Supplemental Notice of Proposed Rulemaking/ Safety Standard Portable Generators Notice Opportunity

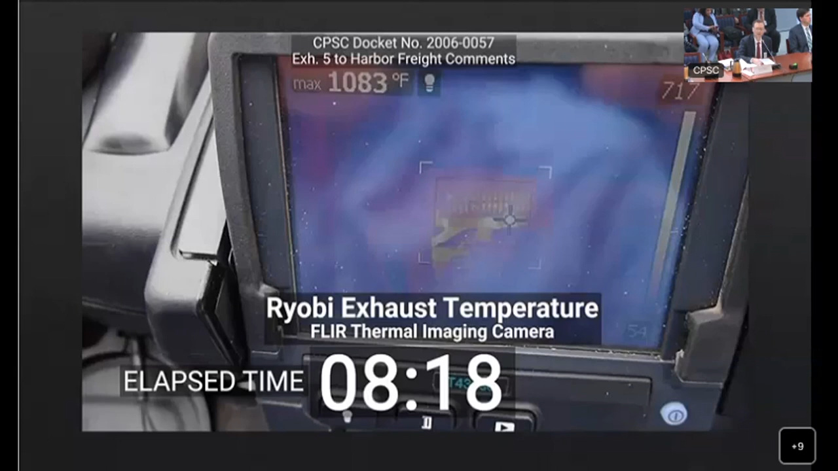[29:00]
On screen: max 1083°F
And you can see that the exhaust temperature is almost 1100 degrees Fahrenheit at 1083 degrees Fahrenheit. Next slide, please. This is the exhaust temperature for the Predator exhaust.
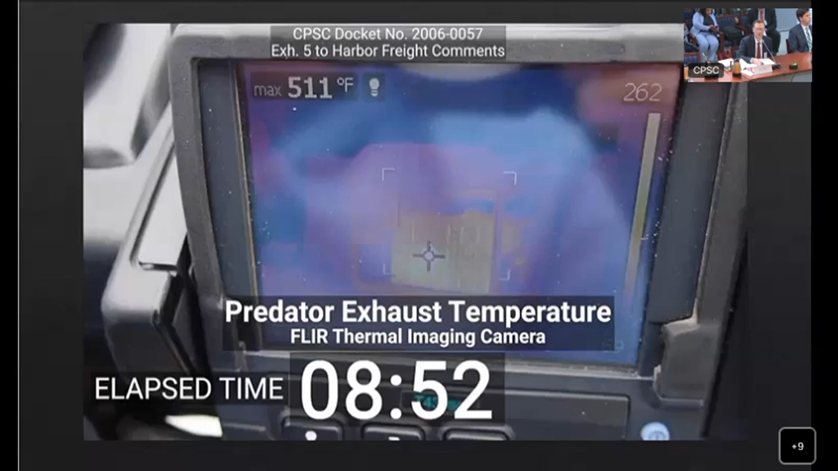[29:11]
On screen: max 511°F
Here, the exhaust temperature is about 500 degrees. Next slide, please. The first combustion test we performed was with cardboard.